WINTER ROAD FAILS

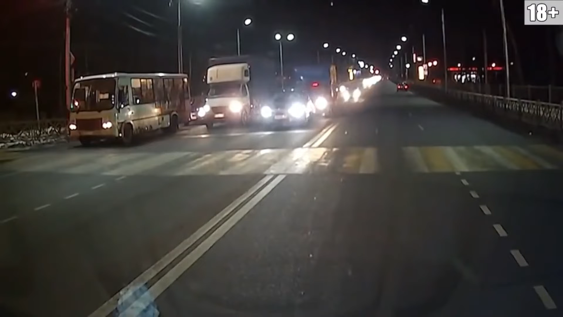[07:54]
А он такой, давайте, ебать! Блин, и поехал. Куда? О, смотри, авария! Бум!